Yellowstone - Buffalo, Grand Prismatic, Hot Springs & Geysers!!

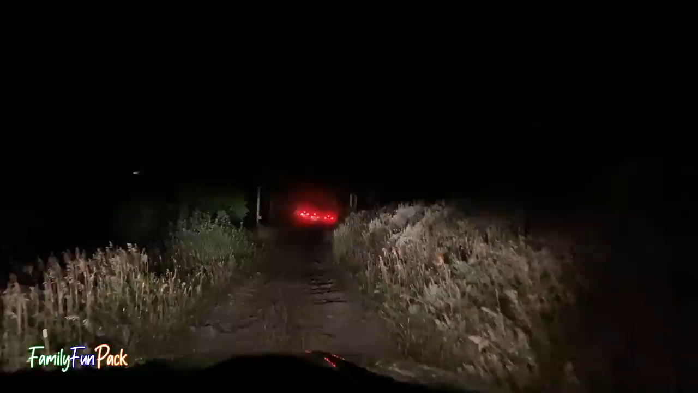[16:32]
We finally caught up to some other cars on this dirt road. It's insane. Yeah. You can tell by how I can't hold the camera straight. It's really bumpy. Yeah. I don't know how they're all doing it either. It's crazy. This is definitely our adventure for the day. Update. We're still going. So this box, you should probably go all the way to the left maybe. I would suggest. Also, what's crazy is those big sticks to the left. You can't even see the top of them. They're taller than our car.
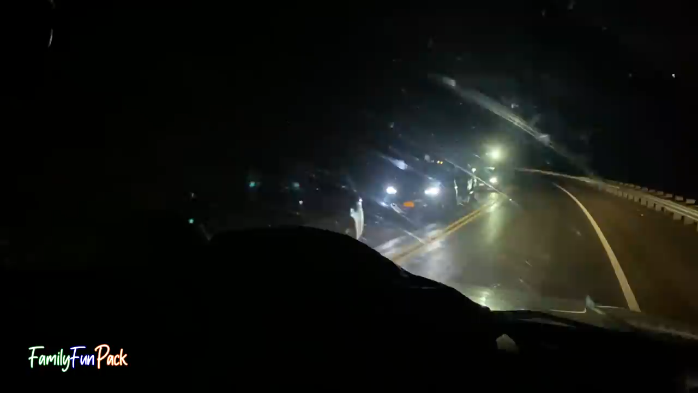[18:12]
was so major that it's blocked the whole entire two-lane freeway. Yeah. We're probably giving out a false performance. Look, people are outside with their dogs. It's looking like flashlights on the hillside. Oh my gosh. It looks like we're walking up here. People are probably just like, let's look for wildlife because this is a really...
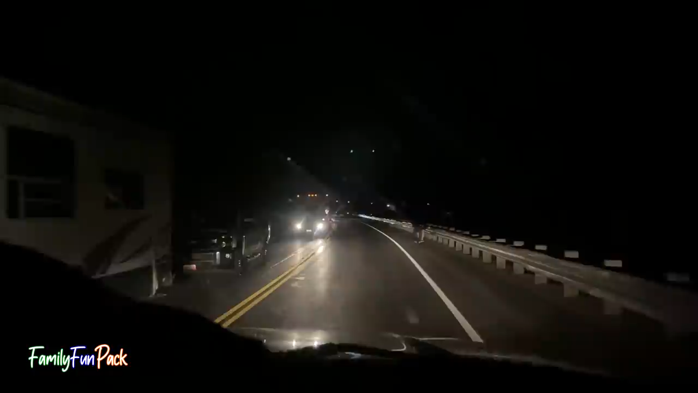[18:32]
That accident's going to take a while to finish cleaning up too. It's just a killer. Like crossing the road through us. This is crazy how many cars are stuck here in such long traffic. This is such a nightmare. I feel bad for everyone involved in the accident. Oh, I know. Wow. We made it home.